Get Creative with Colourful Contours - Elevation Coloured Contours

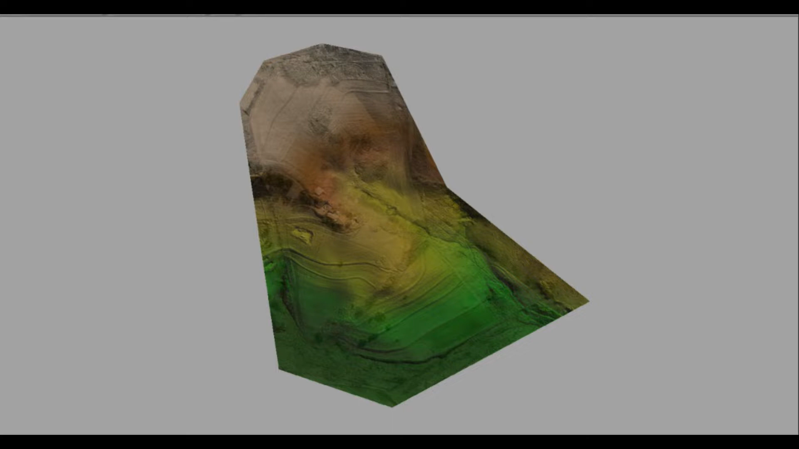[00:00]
Hi and welcome to today's quick geospatial tip. What we are going to be looking at today is how we can color our contours based on their elevation above sea
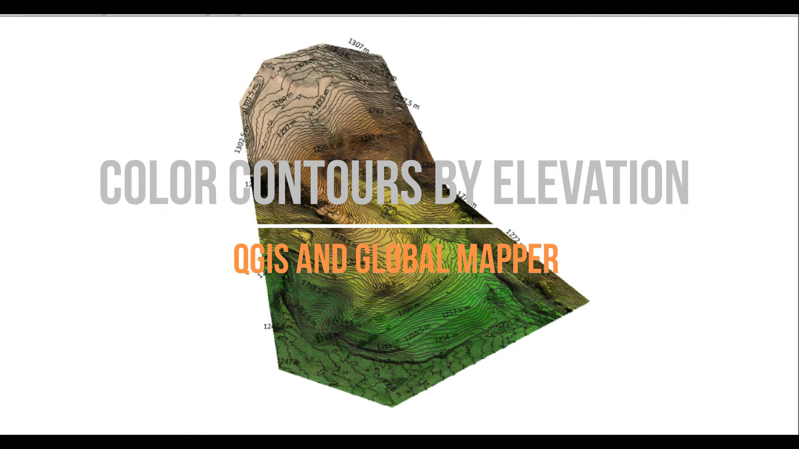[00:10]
level rather than the plain and simple black brown red or maybe even graduated lines that we sometimes see with contours.
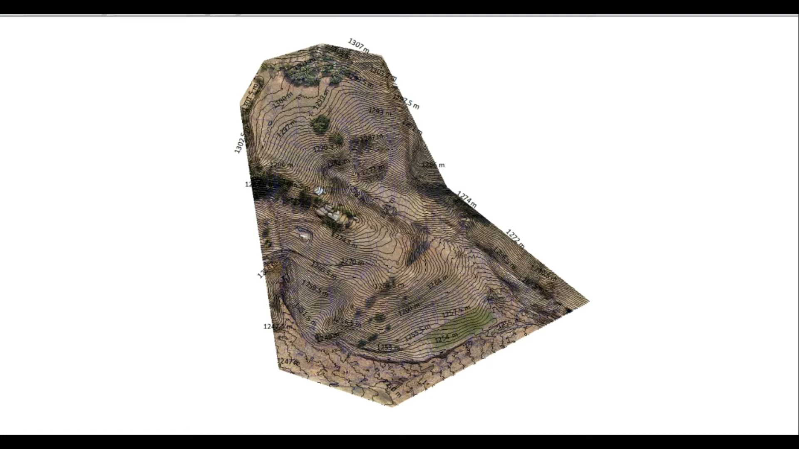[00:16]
Now why would you want to do this?
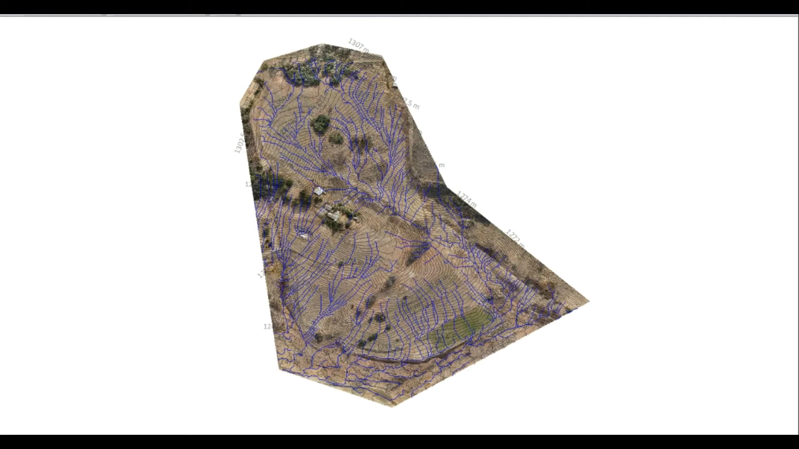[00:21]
When looking at your contours there's no real sense of the elevation unless you zoom right in you
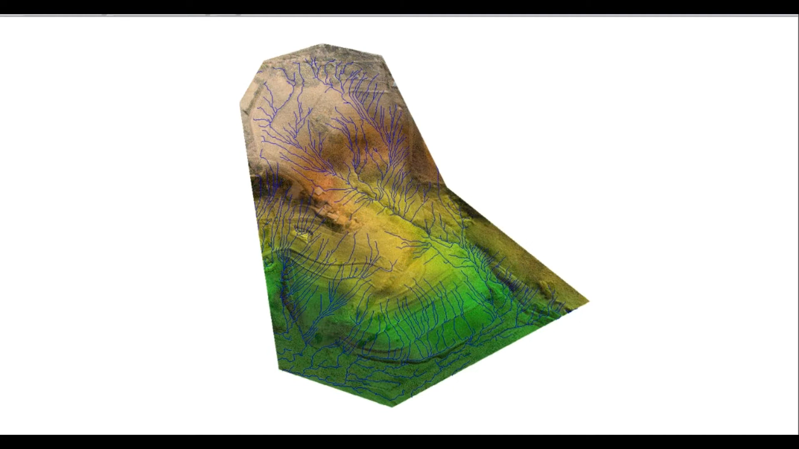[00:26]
take a look at the labels or if you're on a digital platform you query those labels but
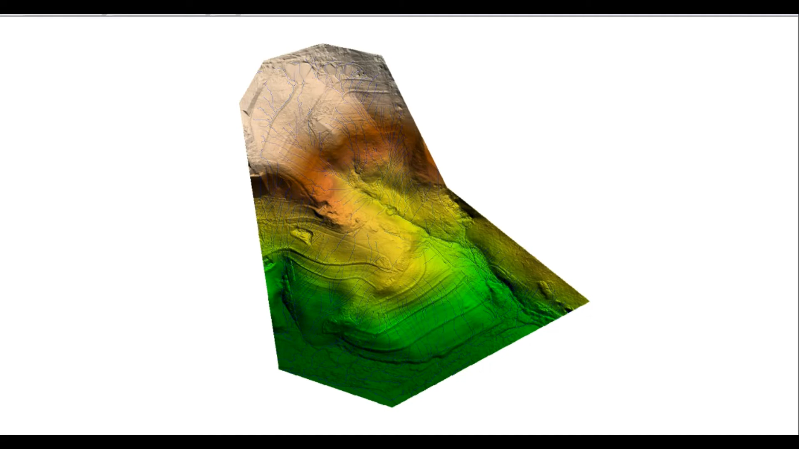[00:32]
as soon as we add some color to them similar to what we are used to with our DTMs and DEMs
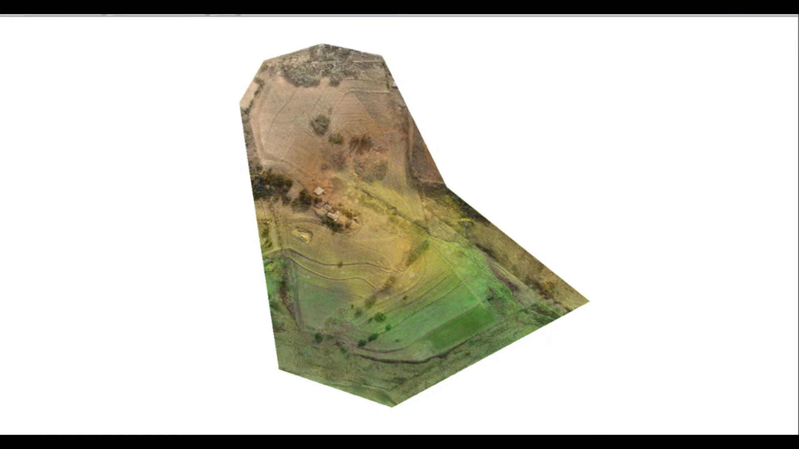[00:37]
it's far simpler to see what elevation those contours might be what the lay of the land is low points high points etc.